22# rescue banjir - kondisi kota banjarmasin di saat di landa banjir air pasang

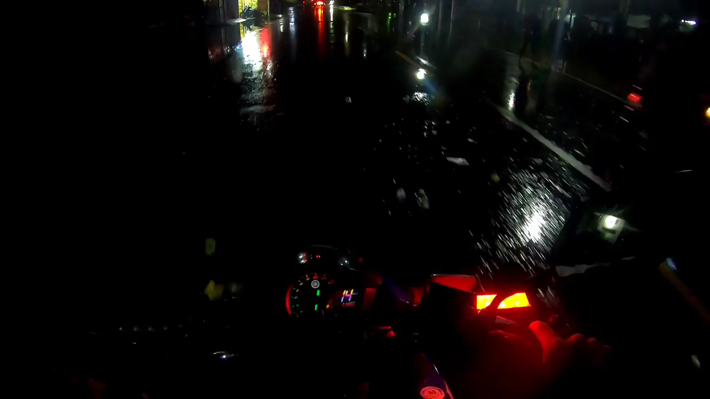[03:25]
Ternyata ini ya, apa lampu kendaraannya ternyata nggak bisa di ini ya.
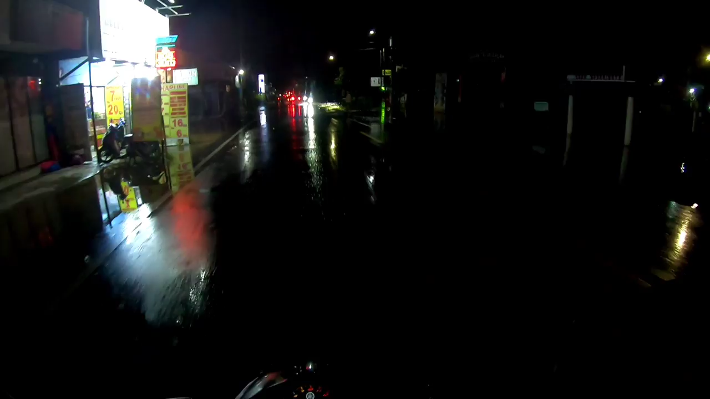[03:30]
Tuh, kondisi airnya udah dalam. Tadi pertama kali kesini airnya nggak ada dan sekarang ada, ternyata sudah tinggi banget. Orang pada main-main air.
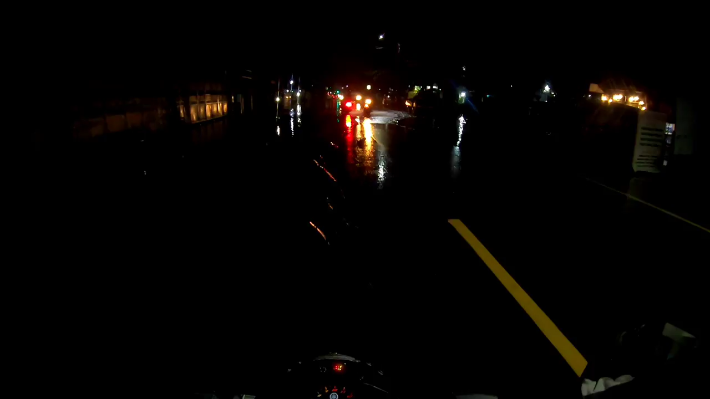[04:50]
Ini adalah si kondisi jalan Mejen Sotoyo S, Teluk Dalam, Banjarmasin. Kondisi ke mata kaki ya, di bagian kiri, tapi di bagian kanan masih ada yang tidak terendam. Apakah, aduh, basah-basah. Apakah akan terulang kembali banjir di Banjarmasin yang seperti bulan Januari 2021 kemarin?
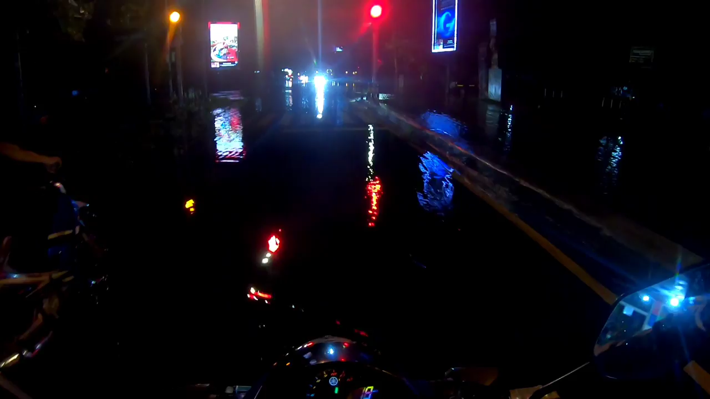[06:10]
Tepat di Simpang Tiga Tower Banjarmasin,
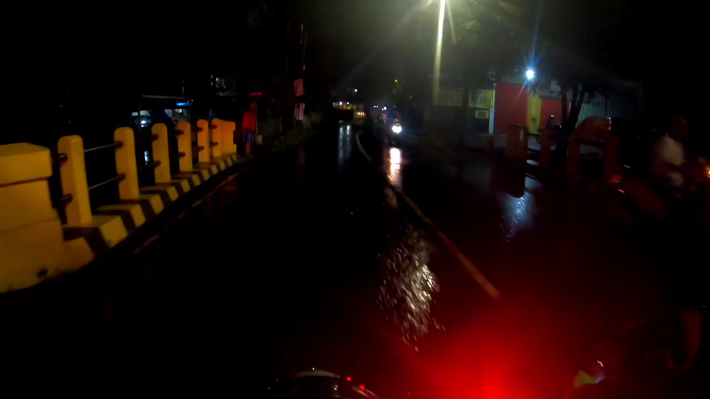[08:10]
Masuki daerah Dahlia, air juga menggenangi di sini. Itu seperti yang di depan, karena lampu yang kugunakan warnanya putih jadi gak kelihatan.
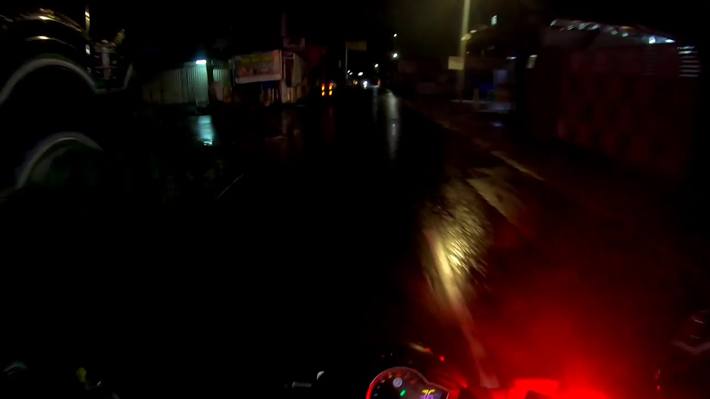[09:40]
Nggak banjir ya, walaupun air juga meluap di samping sana sendiri, tapi di sini lumayan sejuk jalannya, rendah sedikit ya. Tapi kita akan terus menuju arah Pengempat Rok Tiram ya, lampu merah atau biasa dibilang itu Pelabuhan Ramah.
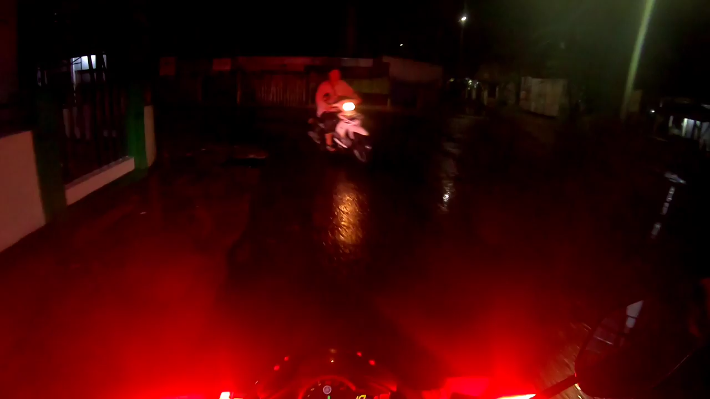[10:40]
Tadi mungkin menutupi jalan tapi sudah aman. Di sini juga banjir dong.
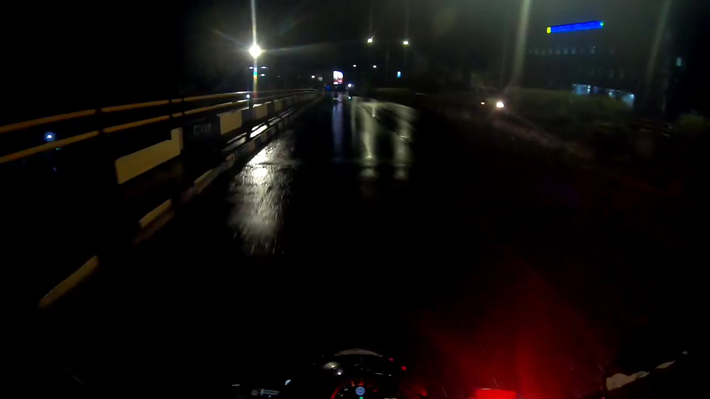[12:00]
Masih di wilayah Pekauman ya. Kita ambil kiri arah pelayar. Tadi di sini banjir dalam. Tapi kita lihat ya.
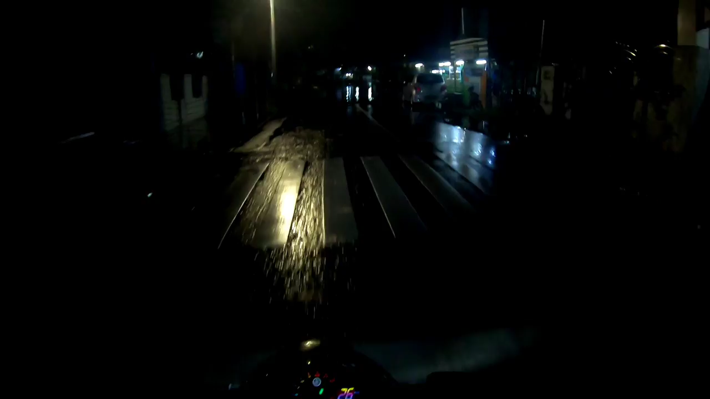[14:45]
Tuh. Lumayan lagi dalamnya. Ikannya banyak nih. Ular juga banyak kalau begini.
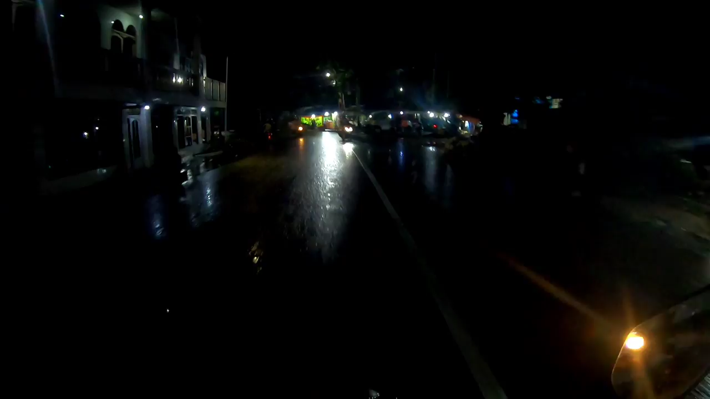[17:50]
Tapi nah, untuk wilayah banjir di sekitaran di sini sudah habis ya. Kalau di ini, di apa namanya? Di Jalan Jati kayaknya bagian daerah Pekapuran Raya mungkin dan juga Pekapuran di laut kayaknya juga banjir, tapi kita tidak akan lewat jalan sana.